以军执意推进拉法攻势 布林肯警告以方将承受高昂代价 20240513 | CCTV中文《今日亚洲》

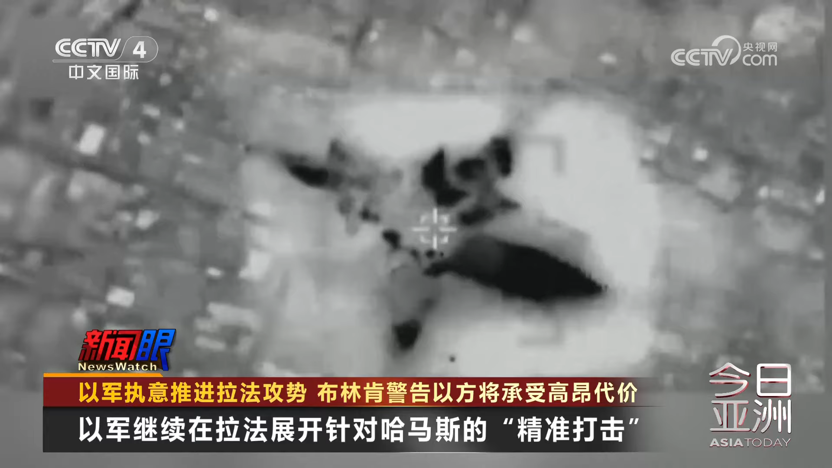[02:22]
继续在拉法对哈马斯进行精准打击另据路透社13号报道当地居民说在拉法的东南部地区看到了乙军坦克
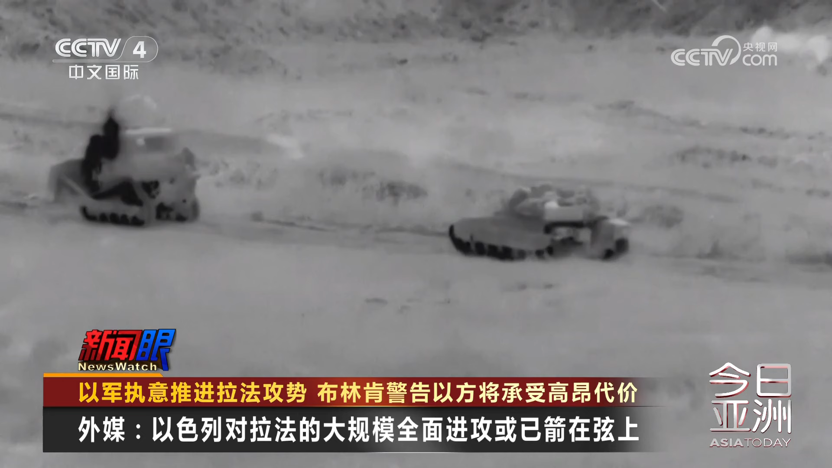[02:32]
目前拉法东部俨然是一座鬼城以
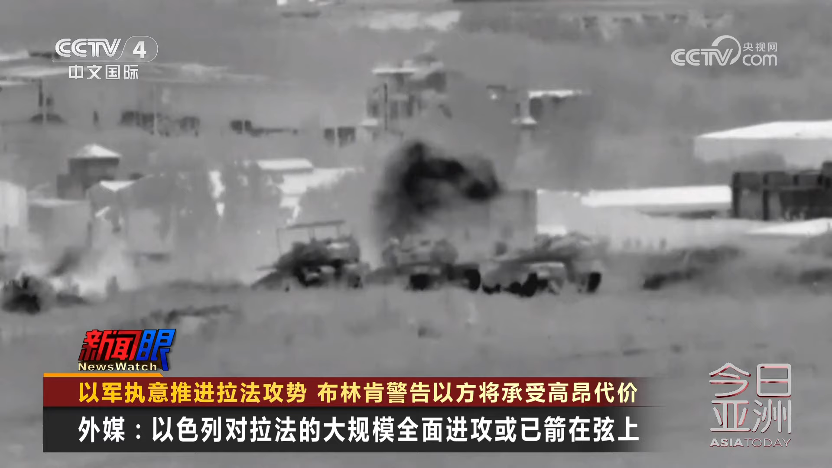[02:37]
军的坦克切断了萨拉赫丁路的交通这条道路将拉法的东部一分为二